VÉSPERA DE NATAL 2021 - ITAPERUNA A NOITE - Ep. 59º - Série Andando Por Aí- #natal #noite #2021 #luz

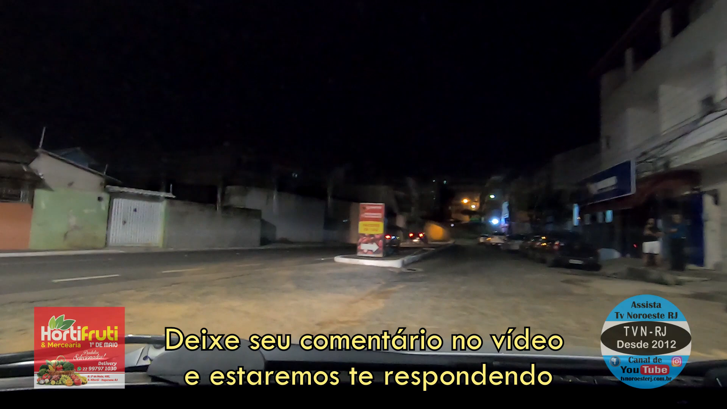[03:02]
Vamos ver hoje como é que está o negócio por aí.
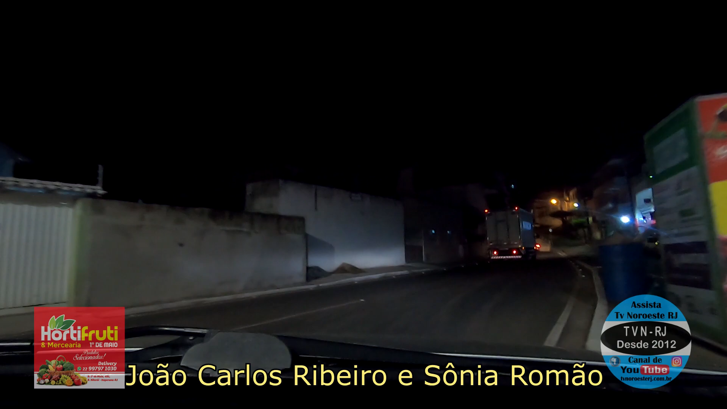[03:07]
Pegando a pista aqui, a chegada da cidade.
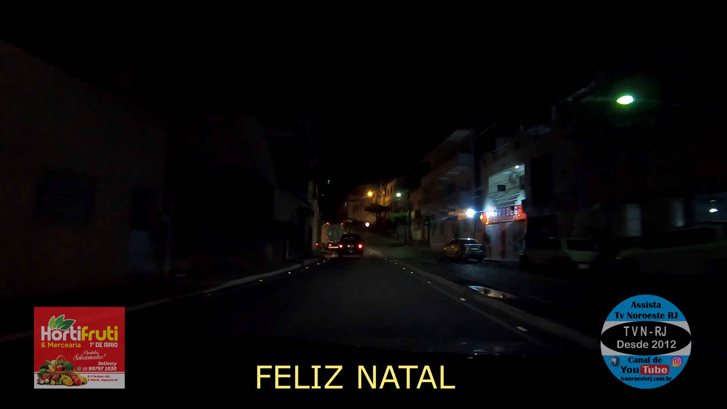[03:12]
Eles estão fazendo evento, né? Esses dias aí, não sei se hoje tem. É, esses dias teve show ali no centro, na concha acústica da cidade.
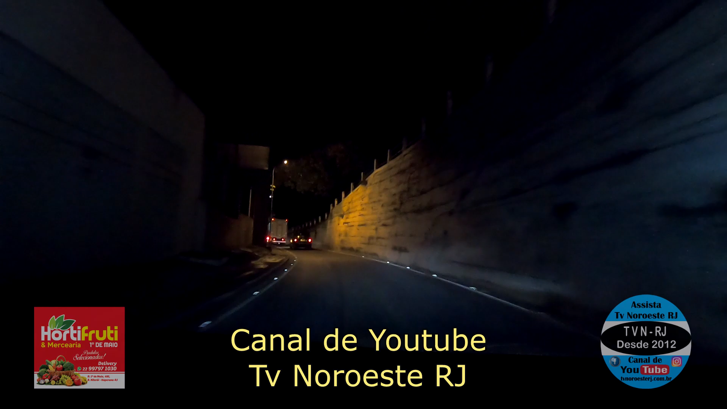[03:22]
E aqui em frente à Câmara Municipal dos Vereadores.
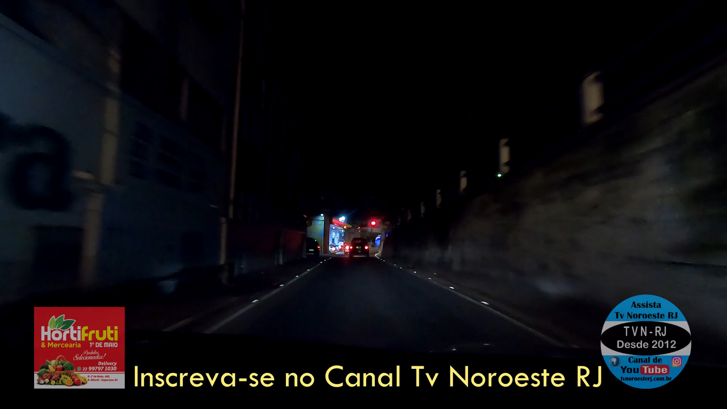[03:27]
Chegando na região do centro. Centro da Praça Santos Dumont.